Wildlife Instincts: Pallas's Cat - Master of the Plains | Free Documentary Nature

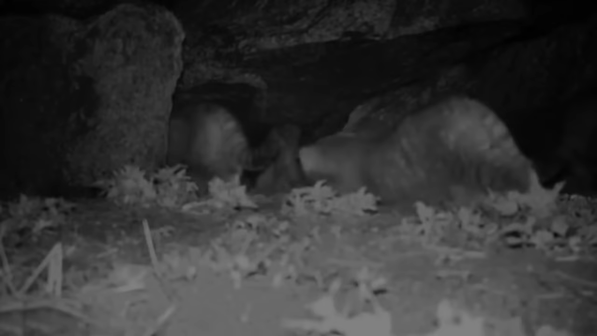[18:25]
But hours later, they are awake again.
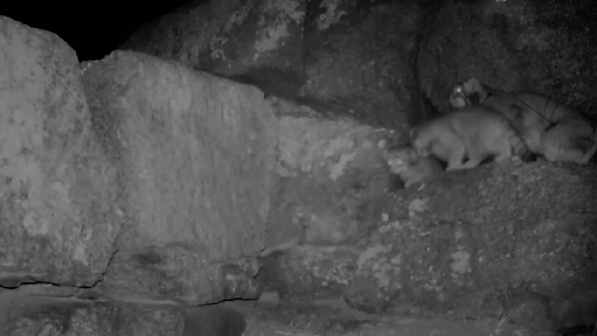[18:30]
Their mother has returned, giving them a welcome feed.
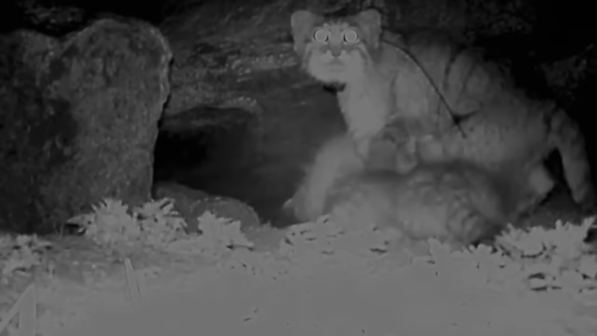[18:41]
They will suckle for three to four months in total. By the end of the summer, they will be weaned.